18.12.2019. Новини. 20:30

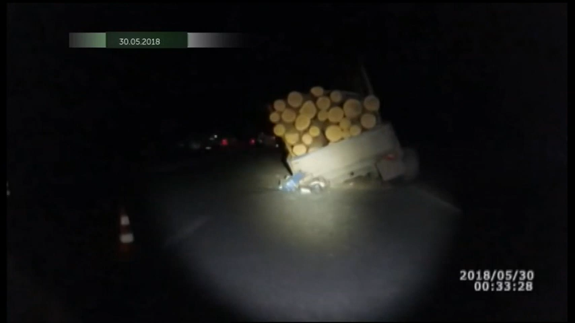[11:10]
Колишній чиновник на службовому авто в'їхав у лісовоз. Загинули дві людини, четверо травмувалися.